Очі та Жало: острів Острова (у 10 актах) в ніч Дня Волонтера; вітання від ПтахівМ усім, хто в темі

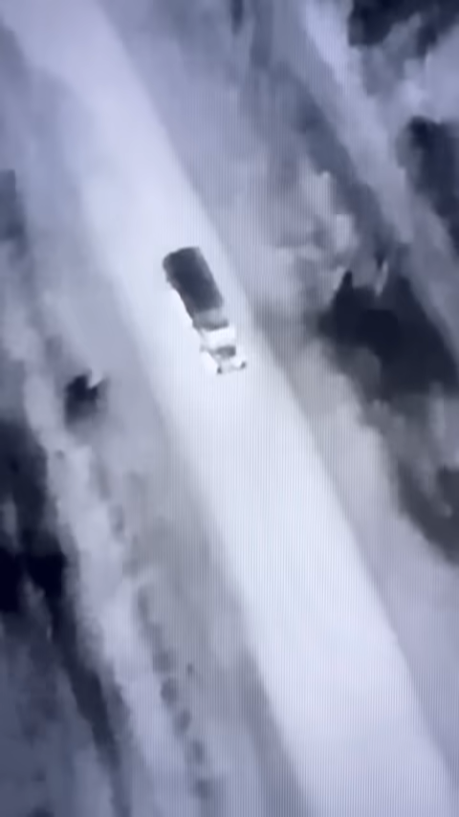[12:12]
Недалеко, анонсую, наперед. Потрохи розганяється. Отак-то по ночі. Ніхрена не видно. А по темному, а в тепловізійну камеру ось так.
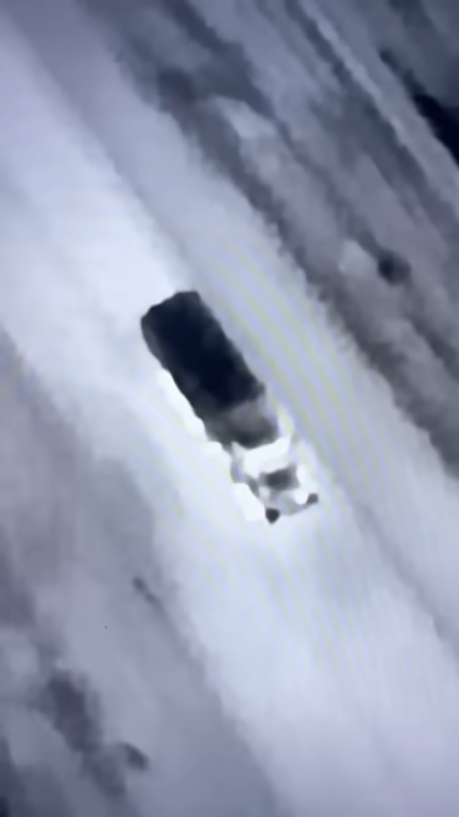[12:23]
Розігріти він знизу. Прямує.
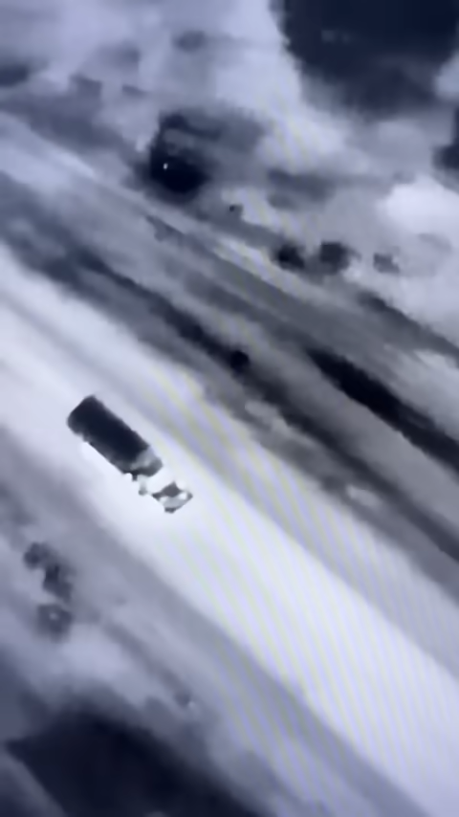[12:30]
Тут, мабуть, варто перемотати, щоб процес не відривати.
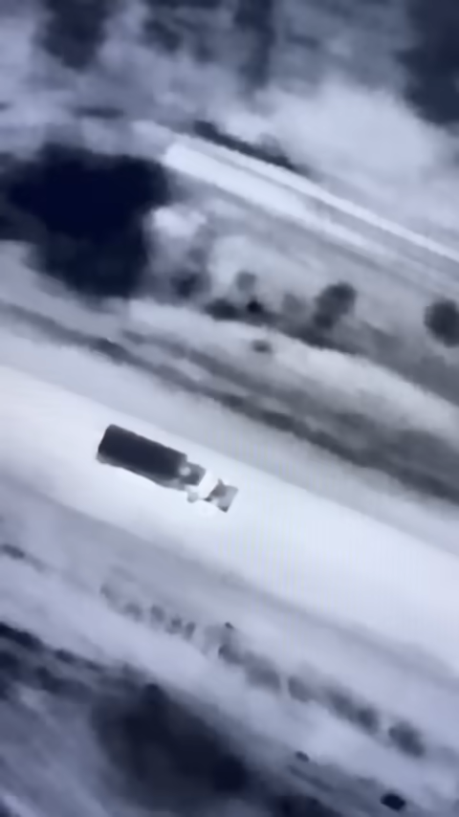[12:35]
Щоб у вас так картинка повністю складалася.
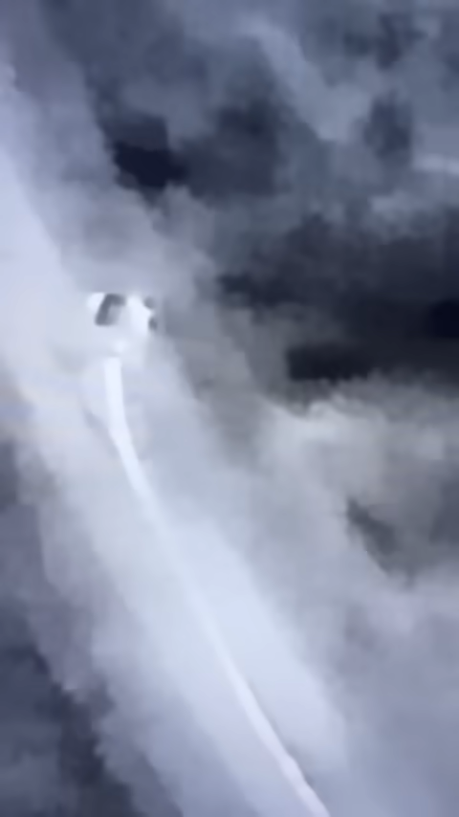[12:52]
Вантажівка зупинена. Хробачо біжить пачками. Раз, два, три, чотири, п'ять. Зараз ще звідси попрудь.
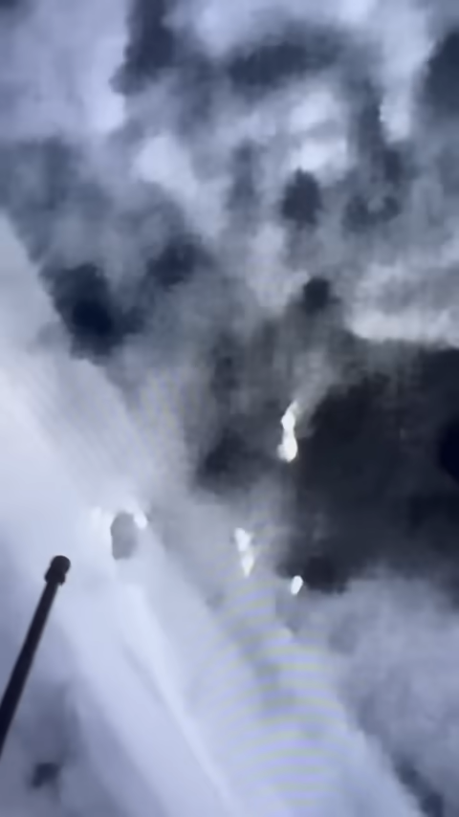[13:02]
Вон, шість. Це я не бачив. Шість чи сім хробаків, короче.
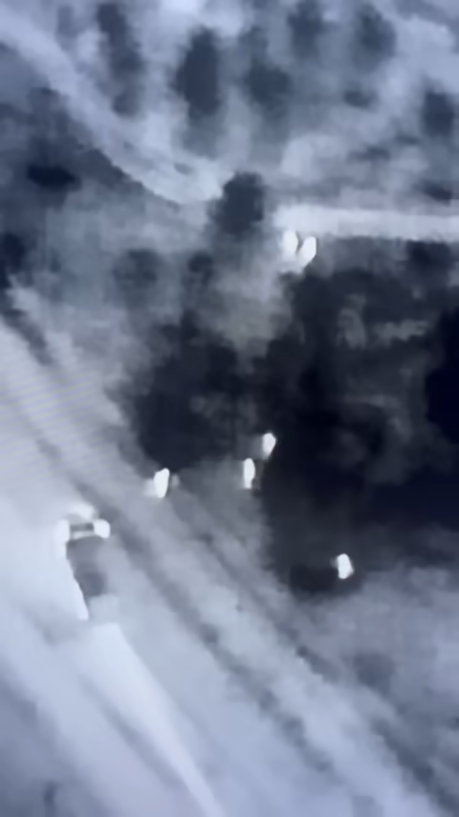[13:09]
Порозбігалися з автівки.
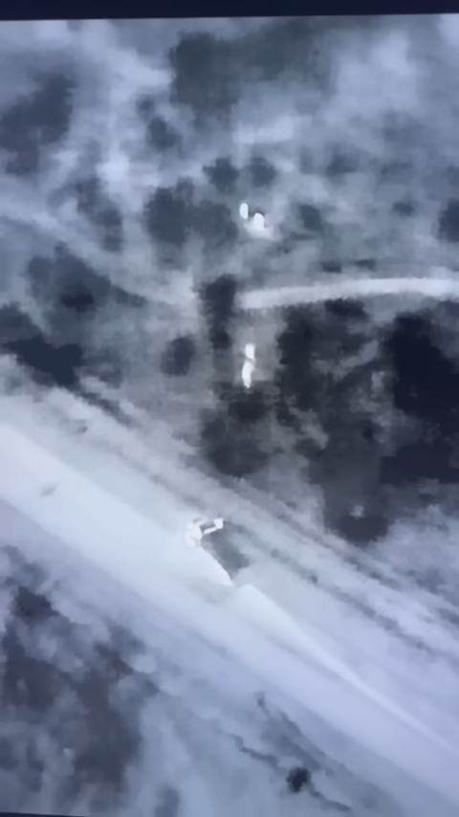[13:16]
Нічний доктор вже на підльоті. І бачимо, як обдристалась вантажівка. Того і стало.
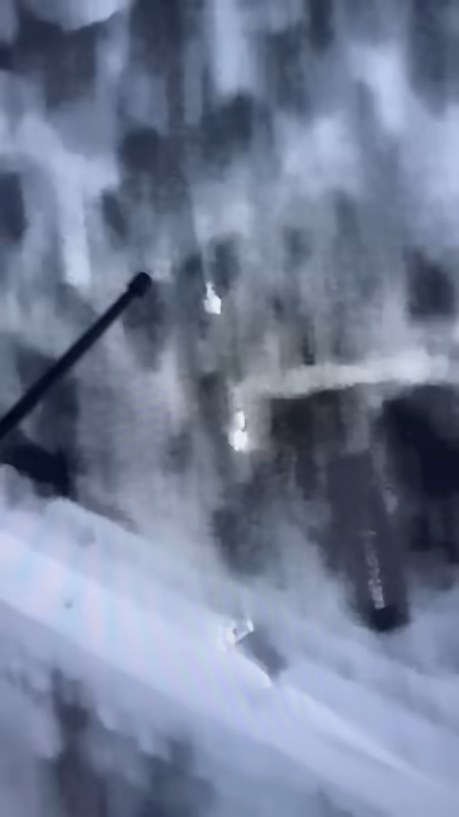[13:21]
Бачимо, як швиденько звалюють хробаки по лісу без зупинок.
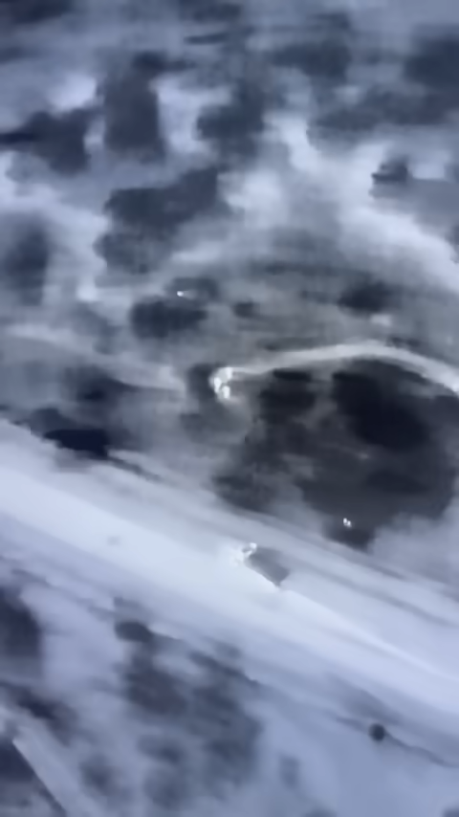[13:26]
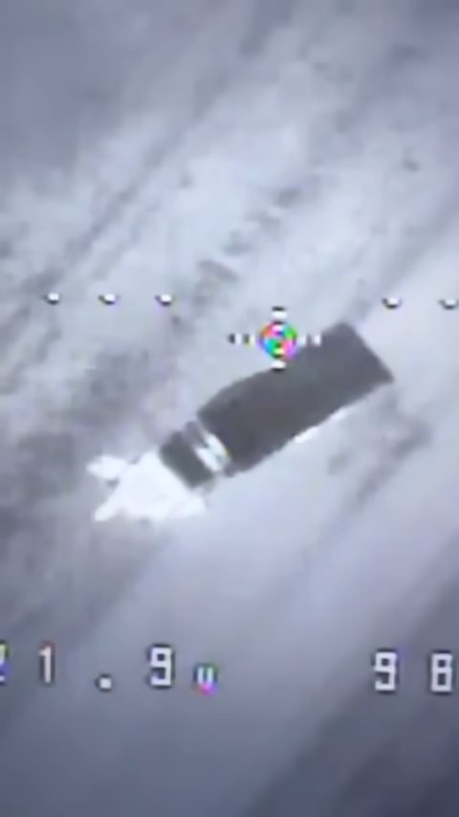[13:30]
Нічний доктор вже на місці. Подаруємо тобі, хробачо, три цукерки. Перша.
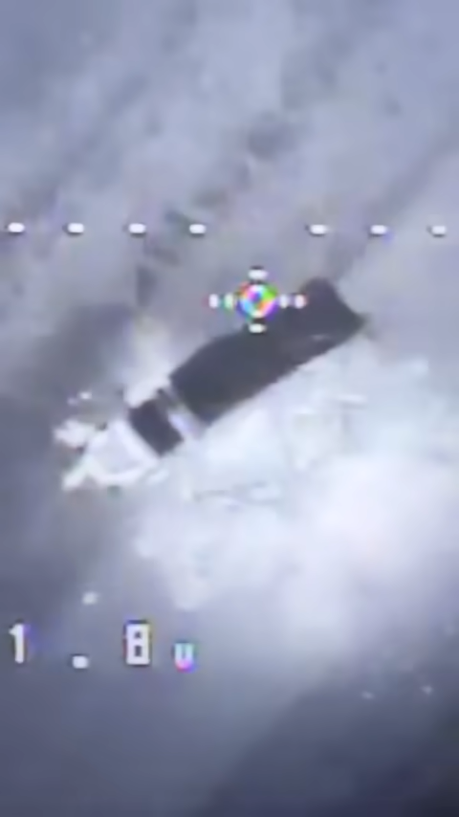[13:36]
Не дуже влучно. Але вітер і роботи стільки, що помилки можливі.
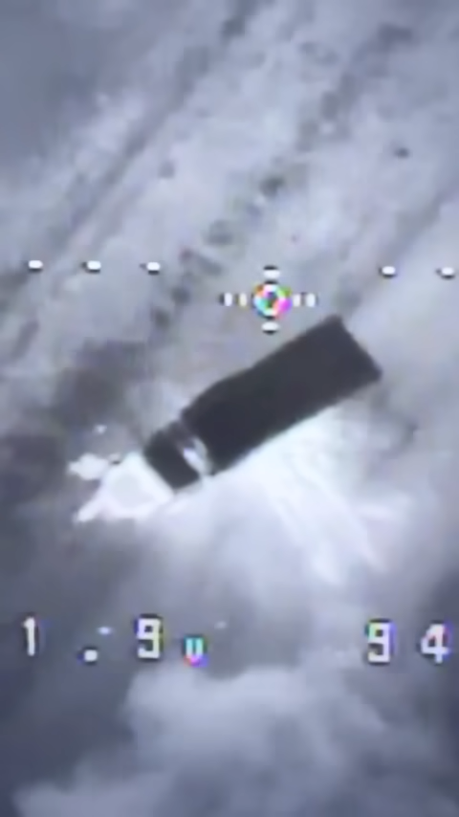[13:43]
Більше помилок не буде. Летить другий. Цукерок дуже влучно.
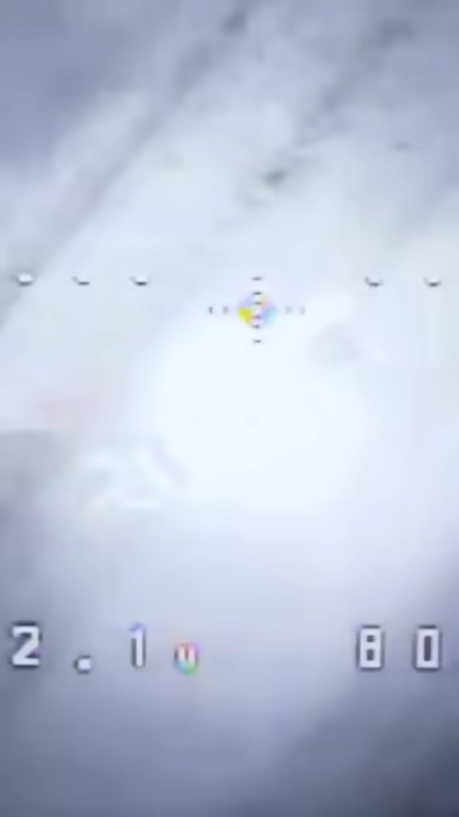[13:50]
Паде. Бум. Лахміття з нього. Накрен.
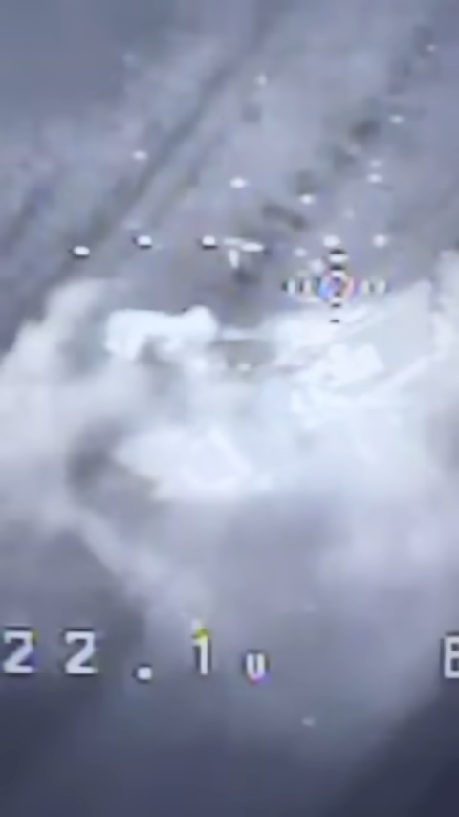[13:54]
З брезентом і з усім іншим. В принципі, якби в нього було БК, він би вже гепнув.
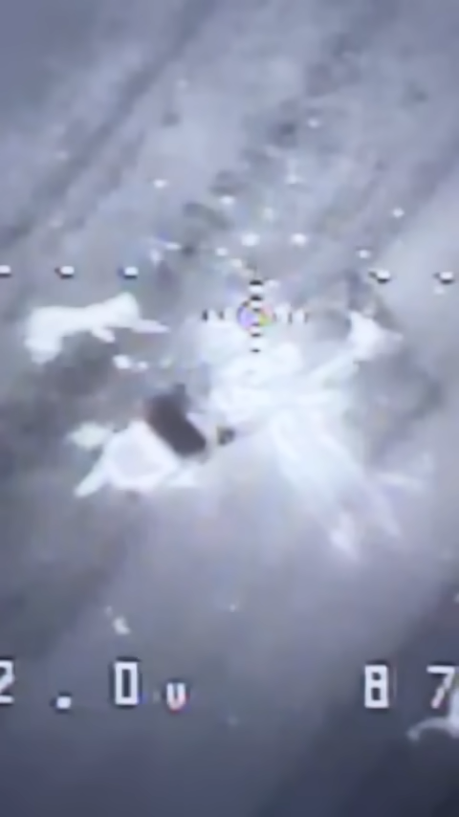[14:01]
Але допрацювати його треба. Командир Острів приймає рішення бити у гриву після удара у хвоста.
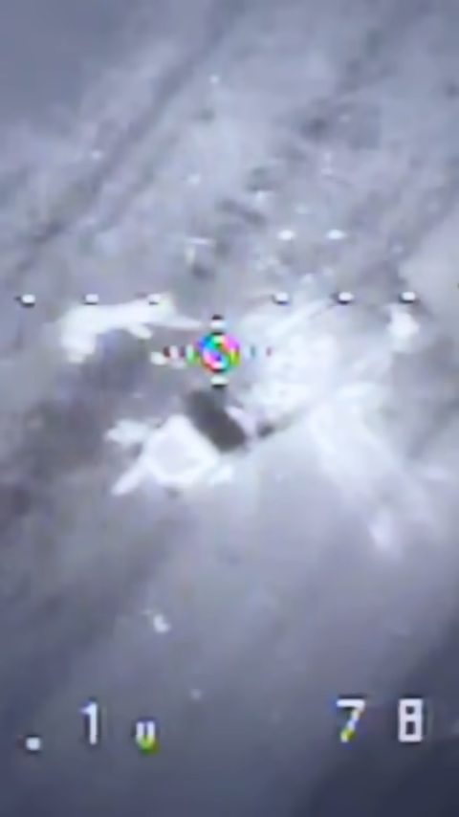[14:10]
Ну і робить то, як завжди, на відповідному рівні. Про що свідчитиме картинка, котра зараз станеться.
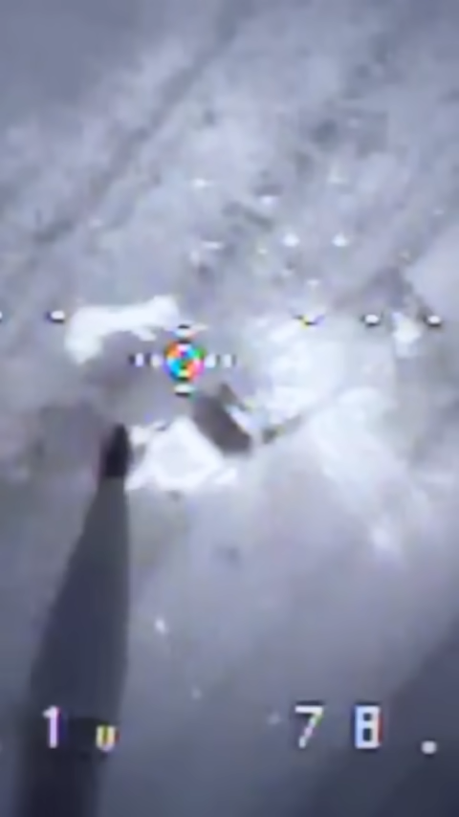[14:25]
Олетів цукерок. Прямо в гриву кабіну. Пада. Бум.
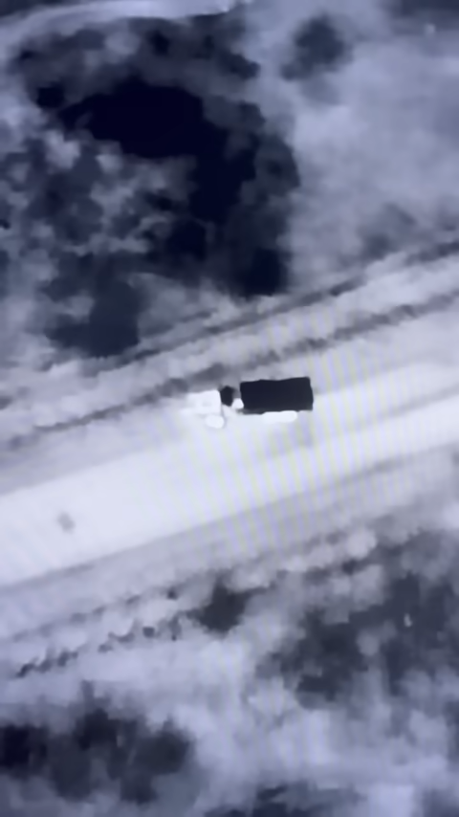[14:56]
А поки ви ззовні бачите, як прилітали цукерки від нічного доктора.